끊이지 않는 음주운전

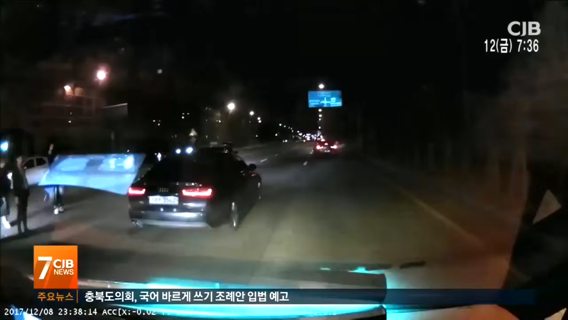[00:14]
30대 남성이 횡단보도에 쓰러져 고통을 호소합니다. 음주 뺑소니 차량에 치인 남성은 병원으로 옮겨졌지만 끝내 숨졌습니다. 승용차 한 대가 중앙 분리대를 들이받은 채 멈춰섰습니다.